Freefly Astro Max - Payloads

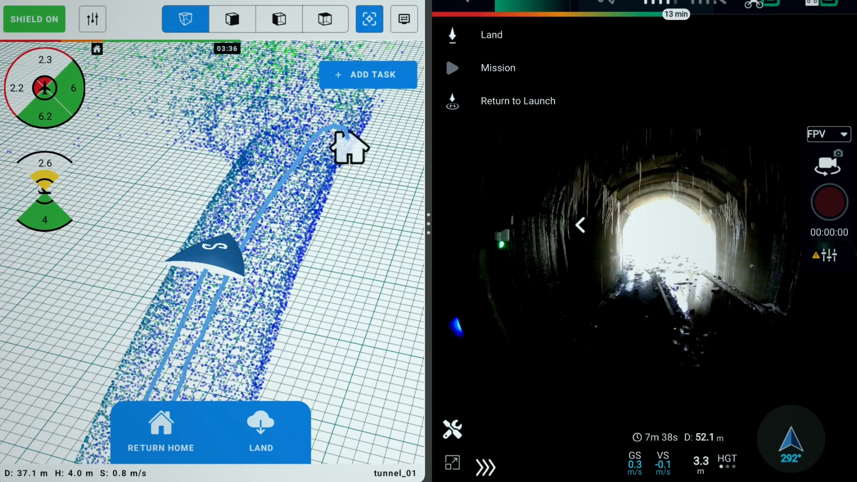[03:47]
The Hover Map series also is RTK capable.
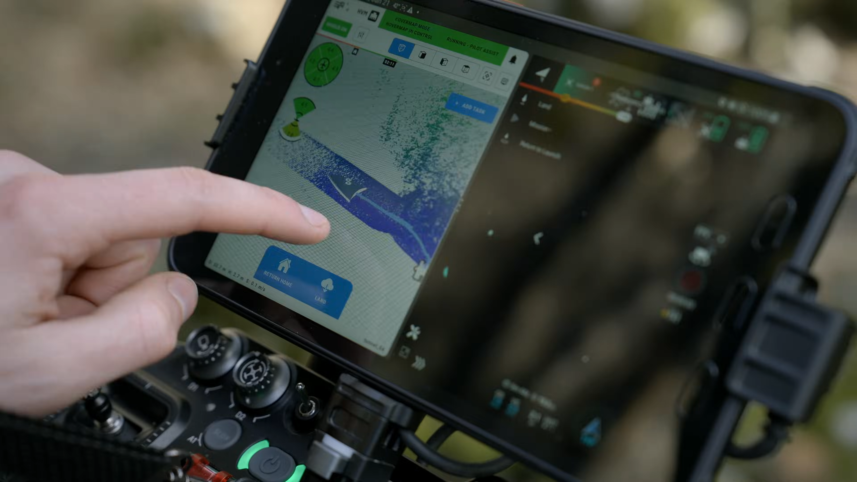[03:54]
One of my favorite features of this integration is the live point cloud that you get on
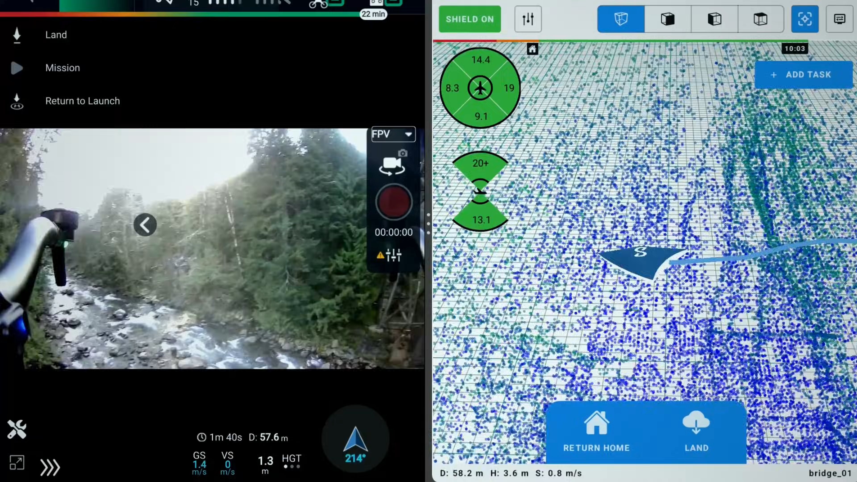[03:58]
screen on our PilotPro controller in real time as you fly.